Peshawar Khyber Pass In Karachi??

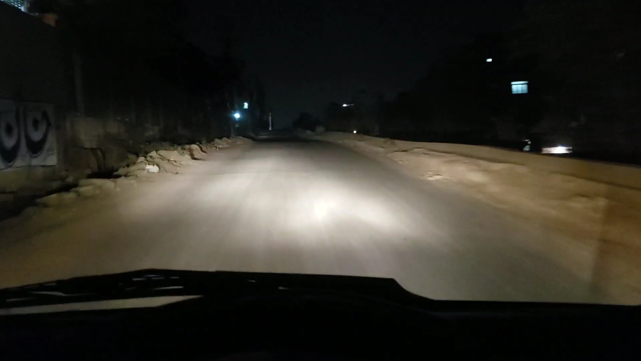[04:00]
पहुँचे और जैसे आप देख सकते हैं कि यह अच्छी खासी चलाओ है और आपका भाई जाते हुए क्या बोलते हैं अप्टबाद की पहाडियों पर चड़ते हुए आप लोग नीचे देख सकते हैं सब